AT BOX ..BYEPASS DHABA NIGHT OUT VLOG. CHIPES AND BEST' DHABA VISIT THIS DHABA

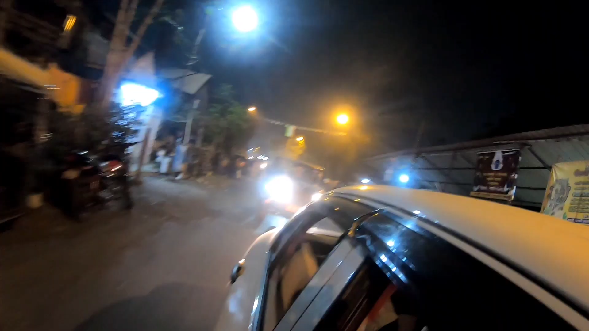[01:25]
गैस अपने पीछे अपनी फ्यवरेइट कार आ रही जिसको बोलते है थार
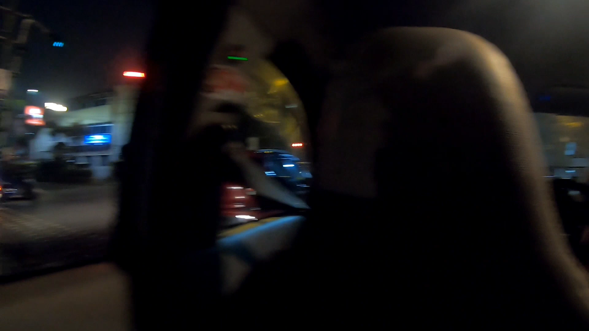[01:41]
तो गाइस जैसा कि आप लोग देख रहे हैं हम आए हैं अभी बाइपास में हमने एंट्री ली है और
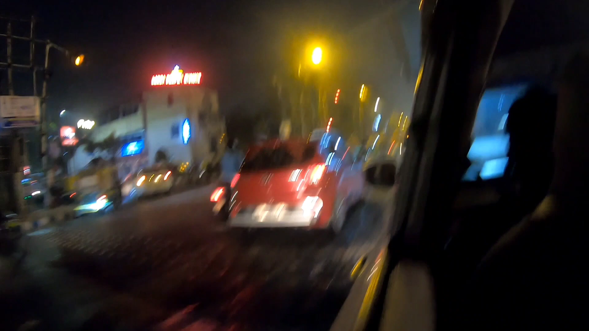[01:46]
हमें सिंगल मिल गया है बहुत लंबा सिंगल तो अभी हम ट्राफिंग में फशे हुए
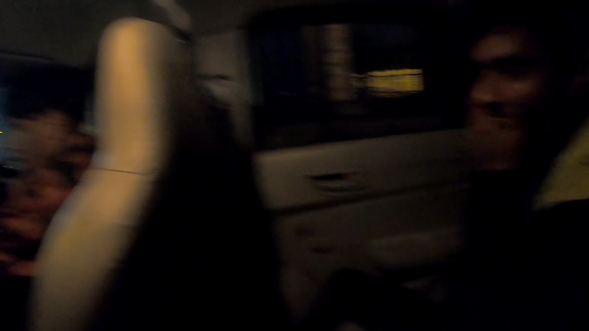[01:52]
है बहुत का मूड ओफ हो गया गाना वाना सब अफ कर दिया है
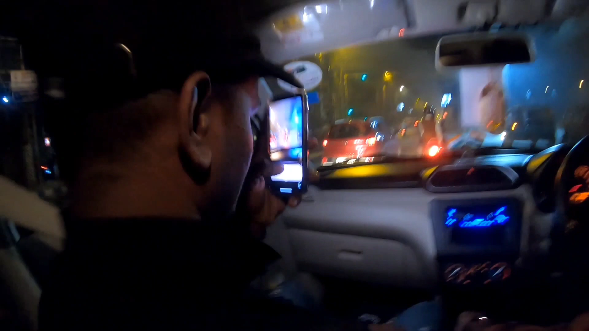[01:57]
यह हमारे भाई एक है दख करें बोलो करें इस्टाब है और
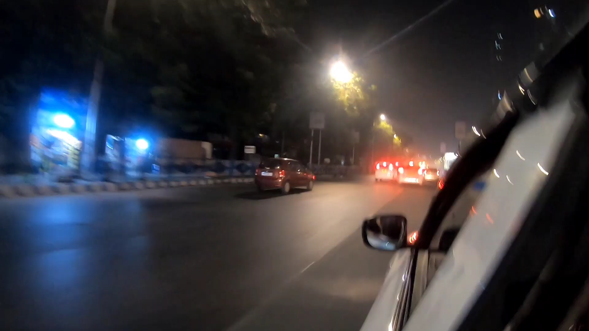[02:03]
भाइज बहुत देखो यार क्या विए लग रहा है बाइपास का जो विए ना वेरी नाइस विए यह यार विए देख देख देके ना दिल खुस हो गया है देख